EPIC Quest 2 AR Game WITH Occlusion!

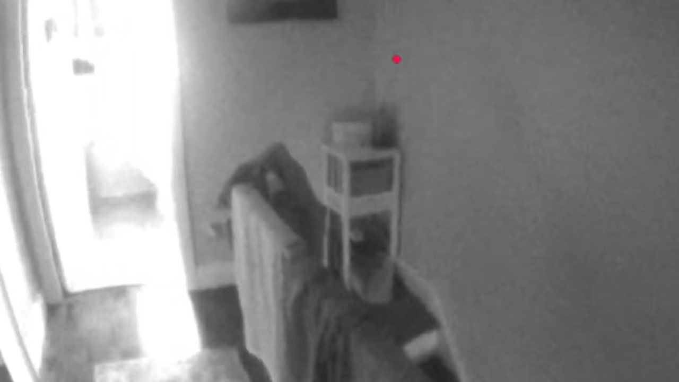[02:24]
First of all, you need to map out your house. The game doesn't have access to this data from the quest, so you're going to need to tell it where all the walls are.
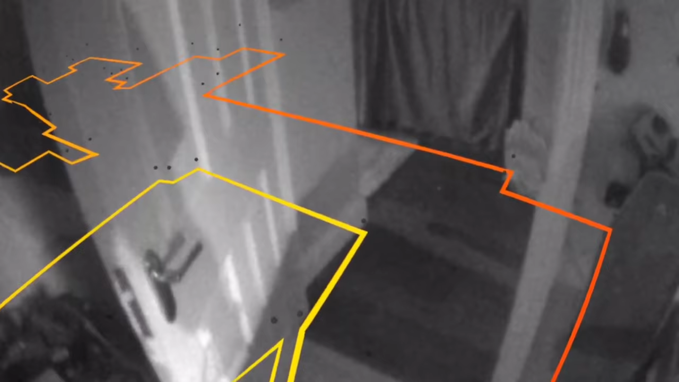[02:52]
The first time I did this, I did it incorrectly, because I mapped out quite literally every object, forgetting that this doesn't map height. It only maps walls.
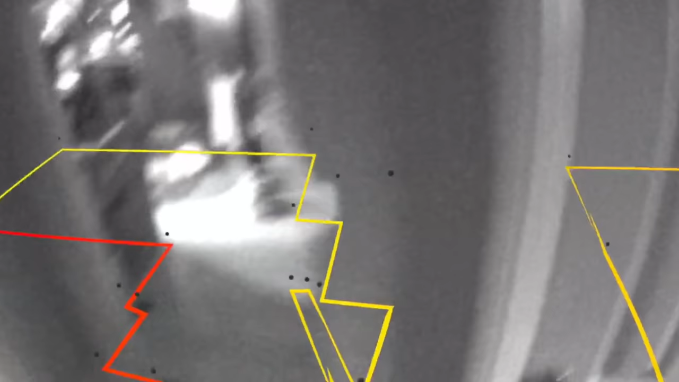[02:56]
So if you do decide to try this out, don't map your bed or anything like that.
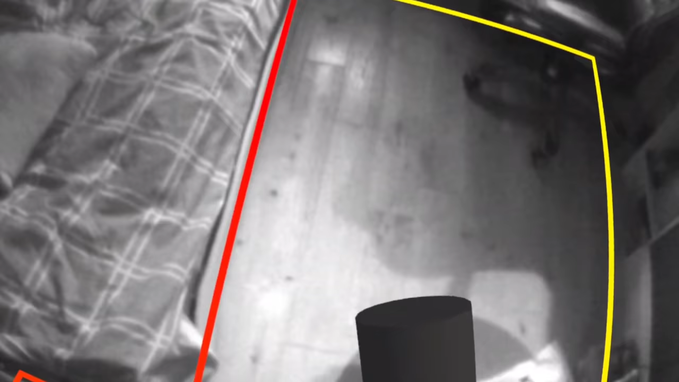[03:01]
Just map out the things that you know are hitting the ceiling, or else, well, the game sees everything you map out as a wall,
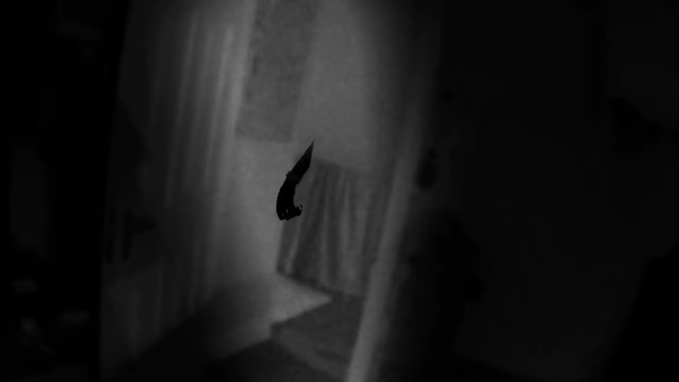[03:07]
and you don't necessarily want a wall to be where your bed is. So that's the first mistake I made. But anyway, I went back and I corrected that. Also, you don't need to be crawling on the ground to map out the walls. You can map them out at your height, and it works perfectly fine. Look at that.
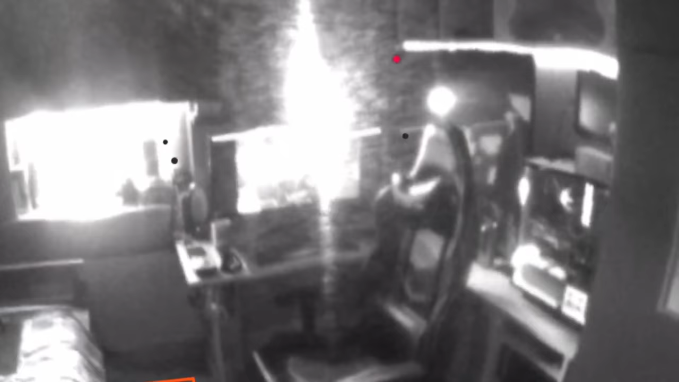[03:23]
That's pretty decent, I would say. Okay, let's start it.